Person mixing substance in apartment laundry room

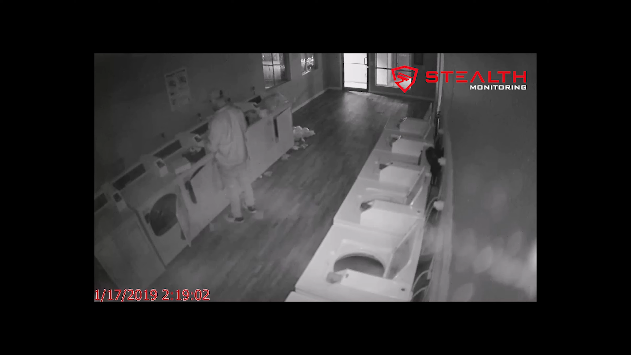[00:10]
Texas apartment complex carrying a box. He placed the box on top of a dryer and emptied its contents. When our operators saw the suspect begin to mix some unknown substances inside the washers, they called the police. Officers arrived and instructed the trespasser to give up.